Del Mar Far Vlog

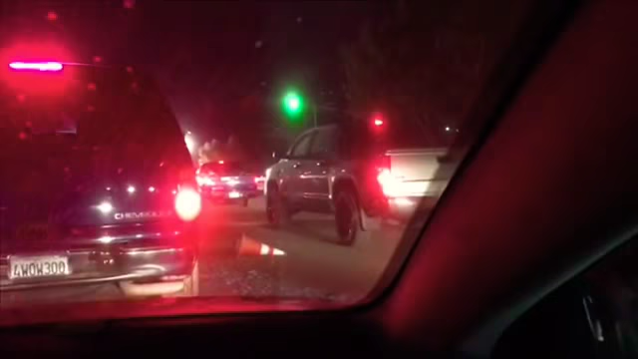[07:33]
Oh my god, you guys, look, there's so much traffic. Why does it look green? It's not even a green, that's not even a green light. That's literally like a white light. I don't know why it looks green. We're not at a stoplight. We're like leaving the parking space. And there's so much traffic. I'm tired. I just want to eat food. I want to get home and I want to lay on my bed. To borrow money at Lightspeed. Rude. Give no fucks.